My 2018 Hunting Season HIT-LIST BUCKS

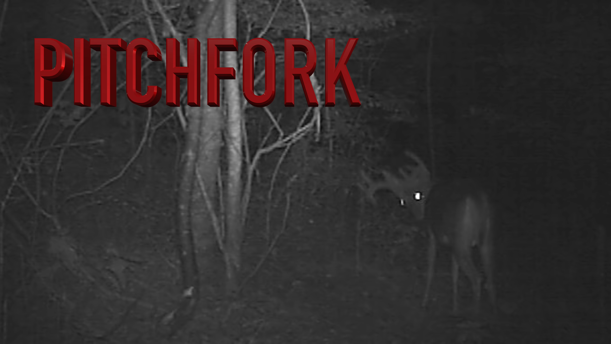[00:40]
buck on my hit list this year the biggest buck I've got pictures of so far this year and he's not our home farm he's on another property unfortunately I haven't been able to get any better trail cam videos of them but hopefully I'll be able to soon but as of right now he's my biggest buck so far this year
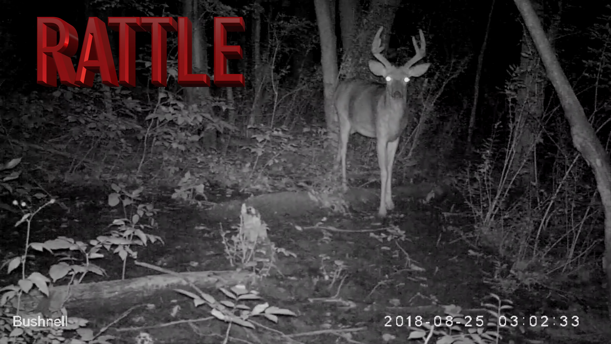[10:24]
only a two and a half year old deer but man he's got some cool character with those two uh kickers going straight in on the inside of what would be his g2s but he doesn't have brow tines it's almost like his brow tines you know are growing toward the center of his rack in a way really unique looking rack and it's kind of cool how symmetrical both sides are and uh I'm going to name this buck rattle obviously because I think it would be the best set of rattling